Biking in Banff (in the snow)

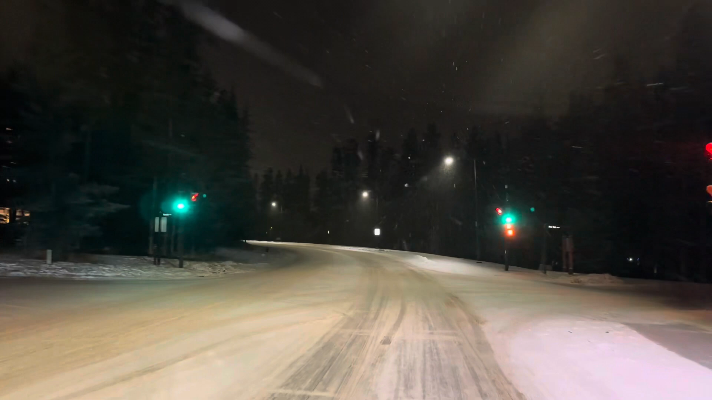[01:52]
That's about 22 Fahrenheit. So had we turned right, we'd go down to the Gold Falls. But it's dark down there, of course. Now, stick with me as we come up around the corner. It's hard to see more lights of Boundth coming up here. As we get up by the Boundth Administration Building. Of course, this is Canada's first national park. And the Dominion Park Service was established in 1911. That's the oldest park service in the world. The building, though, was built in the 1930s.
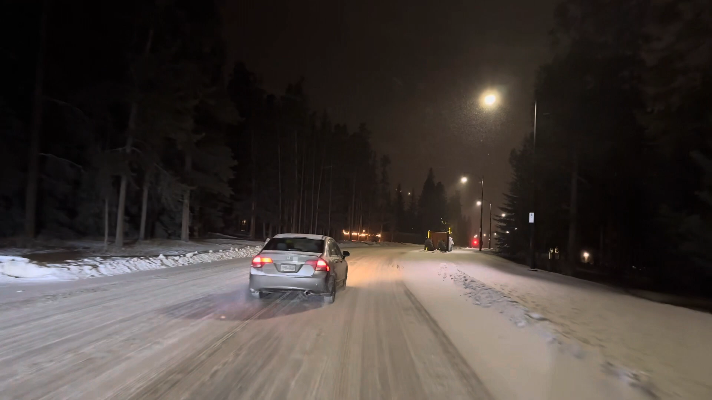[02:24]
That's when the Canadian government didn't have a lot of power back then. And there was really no welfare during the Great Depression. So they created these work projects. A lot of the iconic buildings in the national parks date
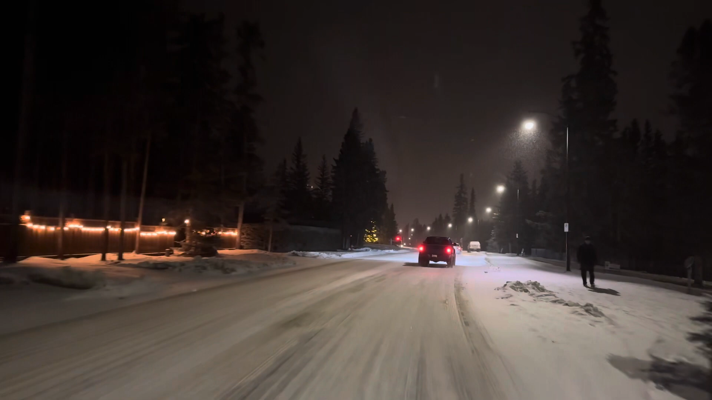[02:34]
back to that difficult period in history. The interwar period. But look at the lights just coming into view. I hope you're enjoying the snowflakes coming down. I certainly am. Although I do wear clear sunglasses in the evening when I'm biking. I took them off just to set the screen up here. And so the flakes are hitting my eyes a little bit. And now we are way in the distance. You can see lights way up inside of the mountain. That's Mountain Ork Wave.
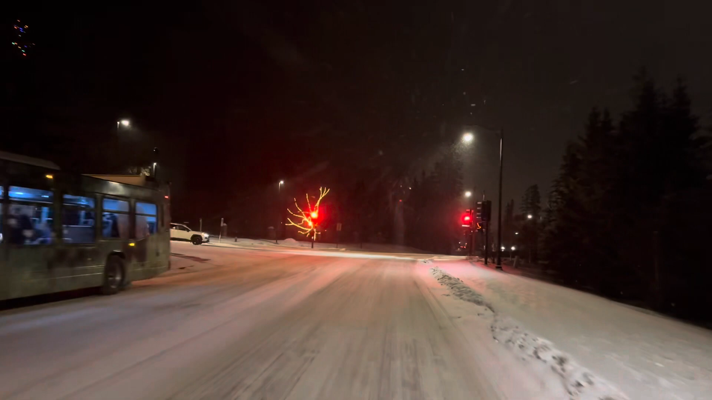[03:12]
All right. I have to come and wait for the cars to come down. Seems like a fair deal. And then no more traffic. So we'll just zip through here and head down to the bridge itself and come down. I just want to curve around. See the trees.